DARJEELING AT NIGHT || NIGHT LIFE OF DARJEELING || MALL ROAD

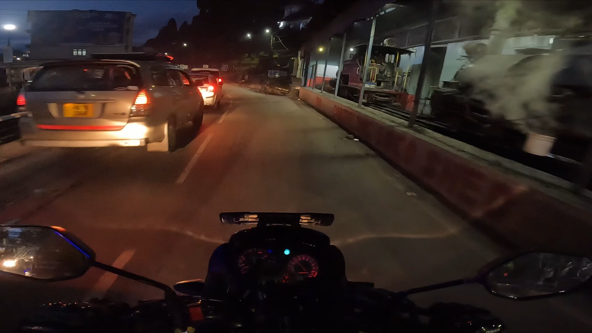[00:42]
जाने बहुत बहुत ज्यादा लंबा जाने मतलब चार सक्का से आ रहे हो ना तो हालत ख्राब हो जाएगी इतनी लंबी जाने
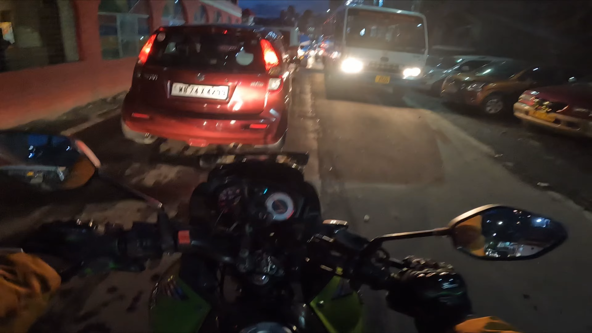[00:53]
मैं तो बाइक पे हूँ इसलिए मैं निकाल दे रहा हूँ मतलब यहां के चार्च अपका अगर ले गए ना तो पुलिस आपको बहुत अच्छागासा फाइम लगा देगी यहां सिर्फ वन वे जाती है